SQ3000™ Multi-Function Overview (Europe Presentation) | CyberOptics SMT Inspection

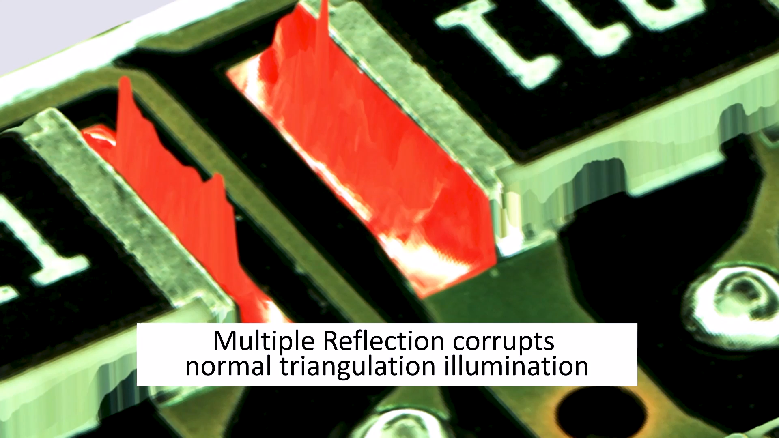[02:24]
which are emitted from reflective surfaces or shiny objects. And it ensures that we optimize the measurement results and the image quality for every application.
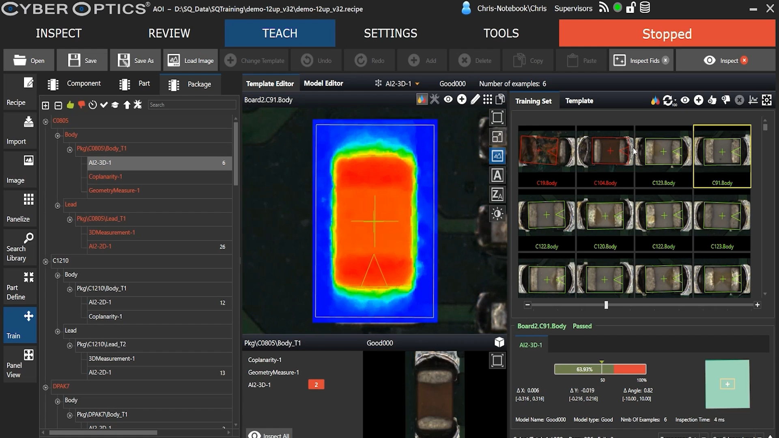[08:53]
This is very good for random shape and appearance defects, polarity marks and text inspection.